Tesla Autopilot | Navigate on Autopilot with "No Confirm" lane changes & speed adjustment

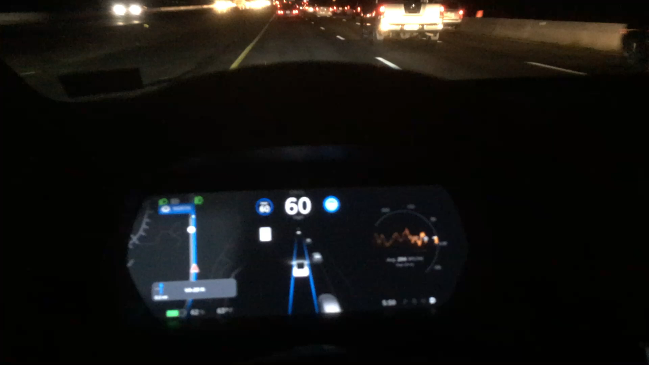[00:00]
hey what's up YouTube another episode here gonna showcase the new navigate on autopilot that doesn't require any human input to enable lane changes if you haven't yet hit that subscribe button and really help support the channel thank you in advance okay let's get back to the video and so this entire video here that you're gonna see has no human input so the only thing that I did was plug in my endpoint into
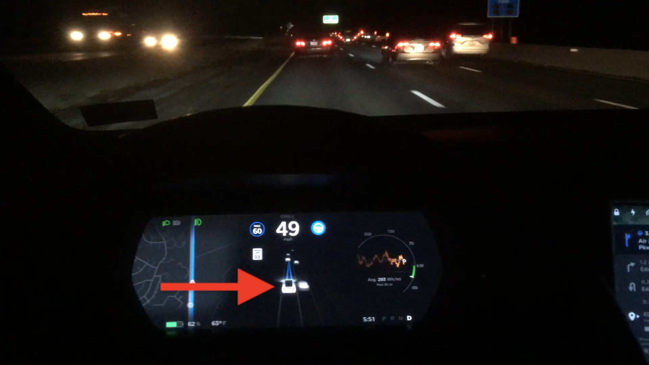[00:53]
into the navigate on autopilot let's take another look at that so right here you can see I just passed underneath the last stoplight and if you see the two blue lines on the sides of the lane went to one blue line straight ahead that means we're on navigate on autopilot and
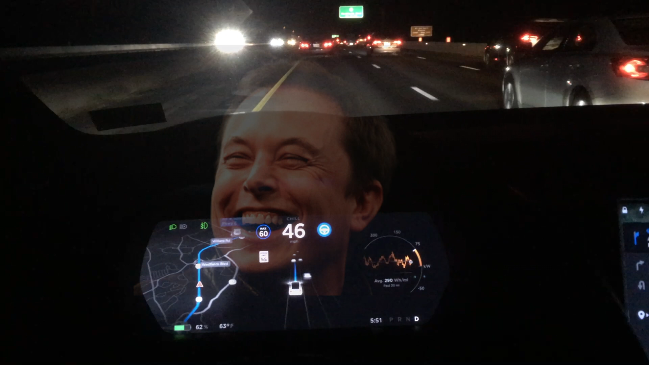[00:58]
I also have automatic lane changes enabled so that was a new addition to this most recent update 2019.8.5 so here is our first lane change coming up you can see by this blue rectangle on the top of the nav
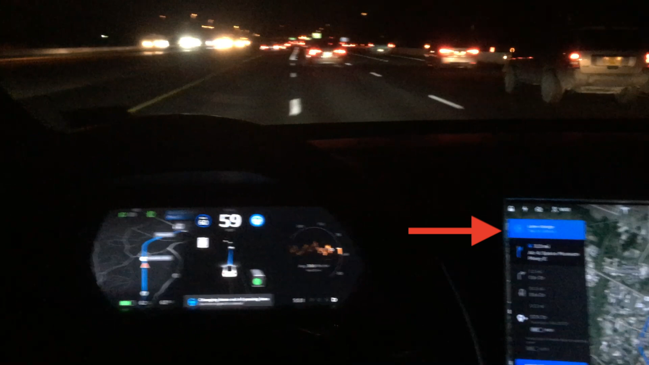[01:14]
screen and then the right turn signal comes on and it changes lanes over into the next lane so I want to be clear this is not like the last update where the driver would turn on the turn signal and then the car would get over with this update the car decides what lane it wants to be in and there is no human interaction the car decides okay I want to change lanes and the car changes lanes now
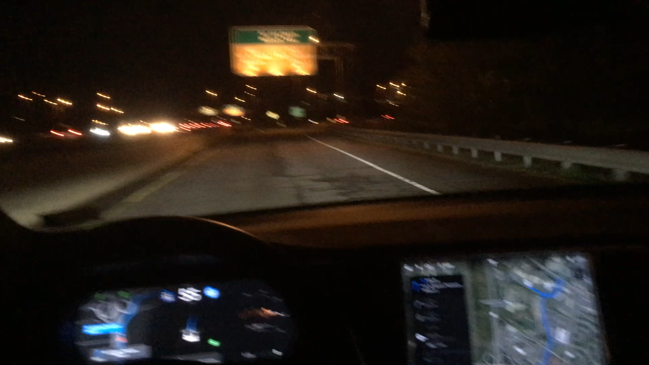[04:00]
on autopilot is still in control until we get into this exit ramp and then once we get into the exit ramp right about here autopilot goes back into control both
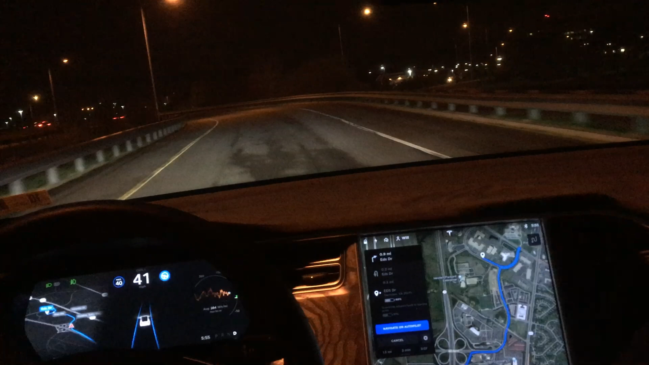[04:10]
navigate on autopilot and autopilot do a great job even though this road is a little bit old and the lane markings like the lines on either side aren't very clear especially at night so I want to watch this portion of the video the exit off the interstate again and if you look next to the speedometer in the center touchscreen on the left hand side you can see the maximum speed so also included with this update which not a lot of people know is that now autopilot and navigate on autopilot